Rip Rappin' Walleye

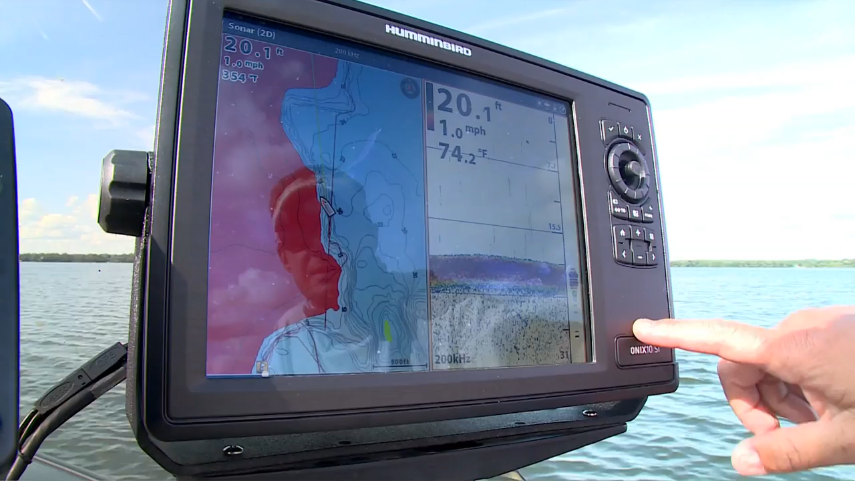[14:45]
On screen: depth 20.1 ft, water 74.2°F, speed 1.0 mph
Two fingers, swipe. Now you set, boom.
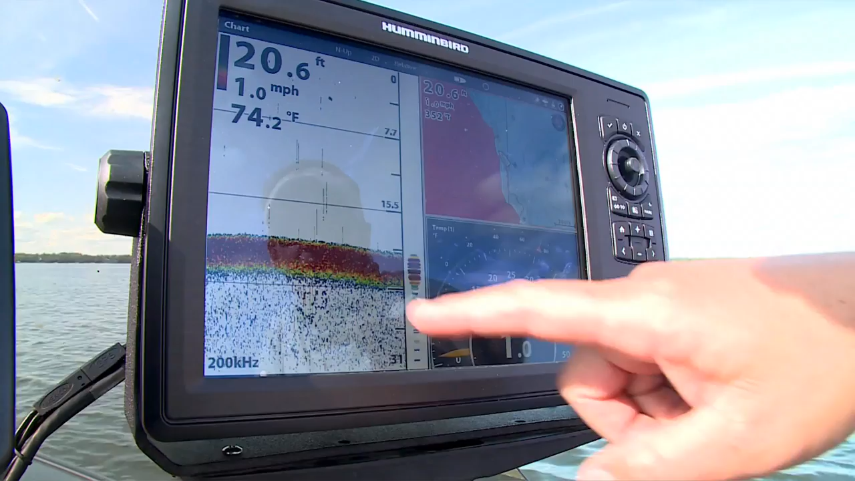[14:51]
On screen: depth 20.6 ft, water 74.2°F, speed 1.0 mph
Now all of a sudden I got my depth, map, and my speed on here. But you can save a ton of different presets on here so you can easily access a bunch of different features. Got him. It feels good. Oh yeah. Yeah. Whoa.